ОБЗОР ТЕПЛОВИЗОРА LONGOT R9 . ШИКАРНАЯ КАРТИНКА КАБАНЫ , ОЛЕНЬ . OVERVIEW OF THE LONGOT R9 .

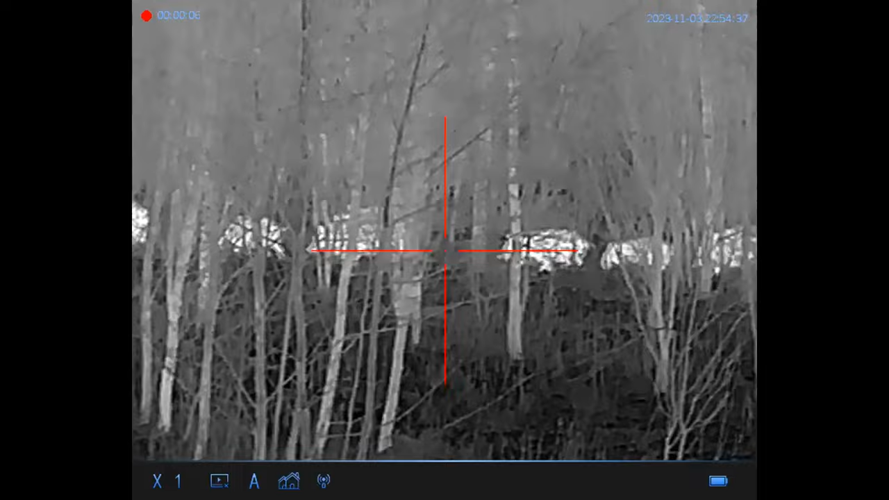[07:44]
что идет стадо кабанов начинаю искать их в
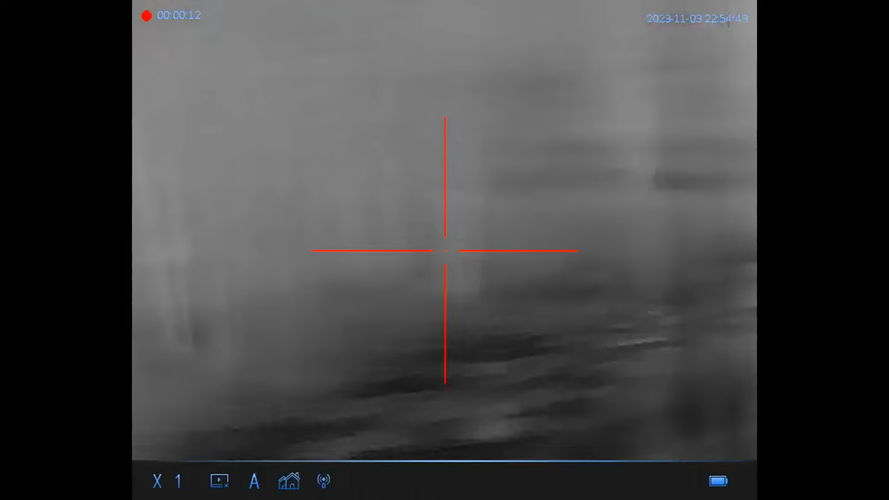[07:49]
тепловизор и нахожу картинка очень шикарная
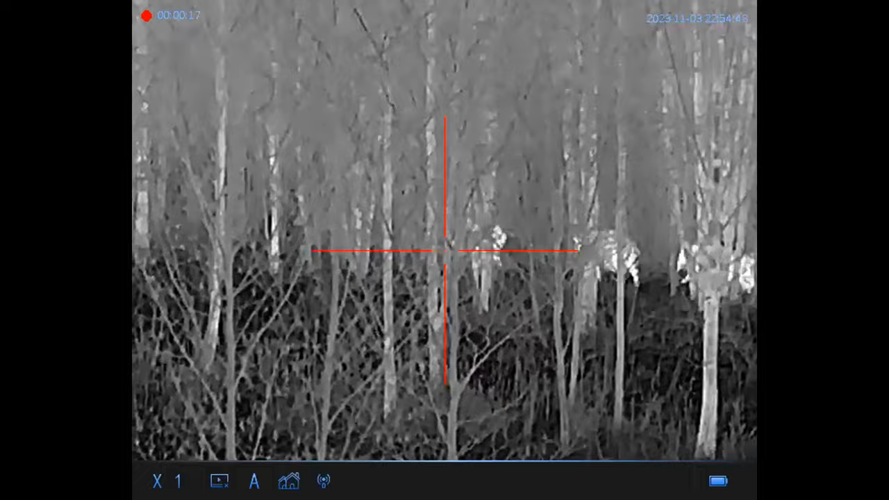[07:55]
видно вообще всех и даже
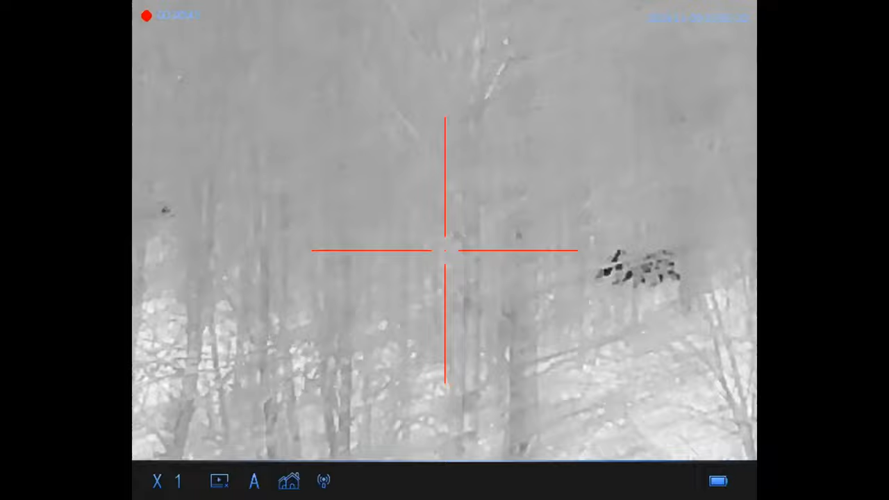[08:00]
вот олень допустим он стоит очень далеко дальше вы увидите это понятно что это олень
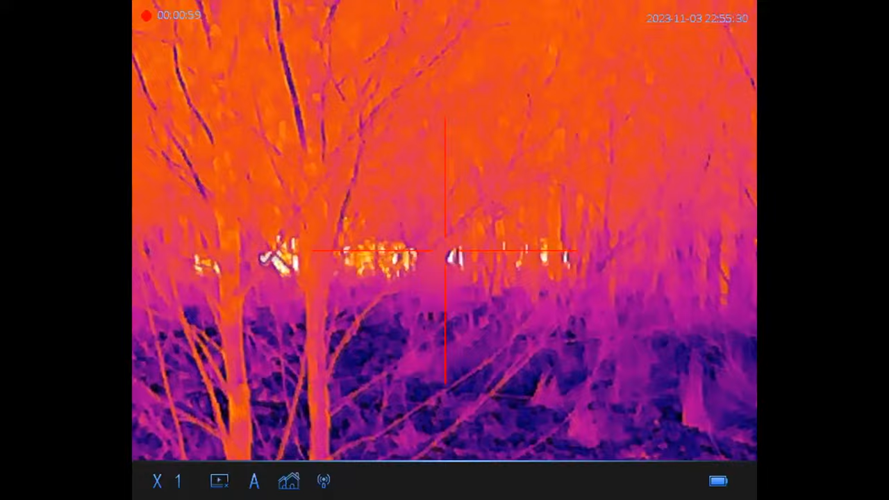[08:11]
никобан там не лиса не заяц прорисовка
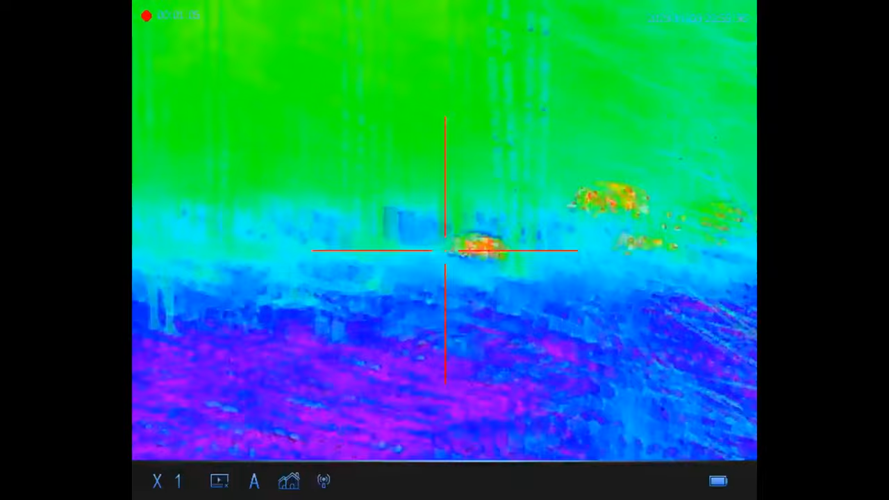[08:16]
очень хорошая картинка шикарная а теперь просто посмотрите
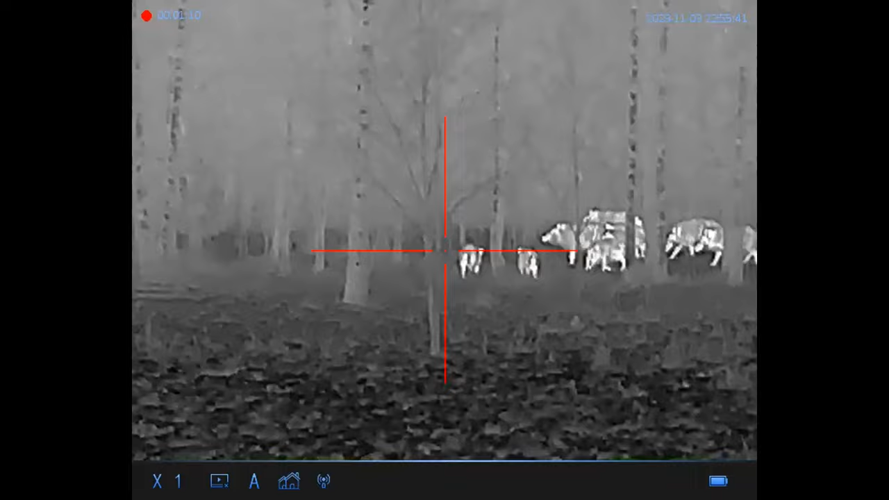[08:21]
как ночью можно наблюдать за животными на
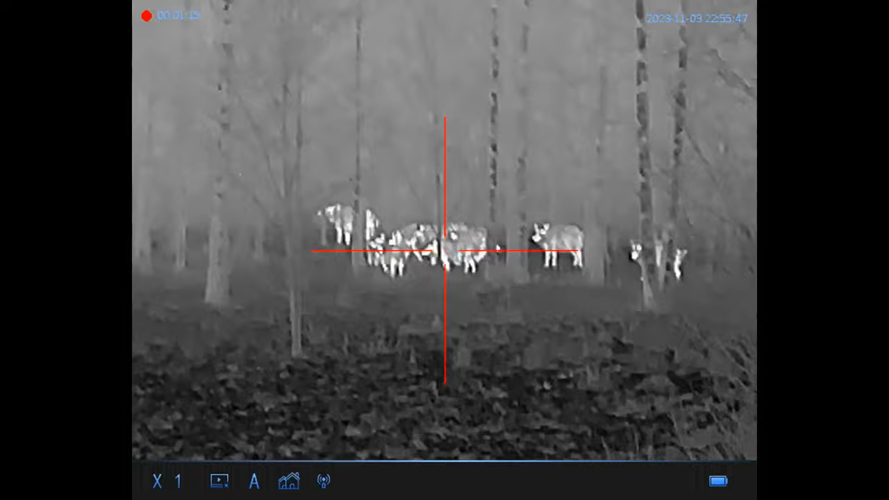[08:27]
этой охоте мне не удалось совершить выстрел
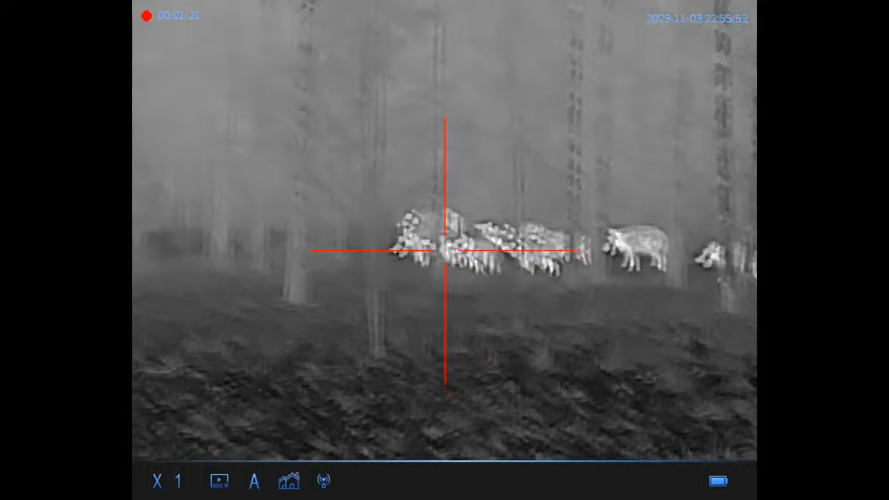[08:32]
но я вдоволь насмотрелся кабанов оленей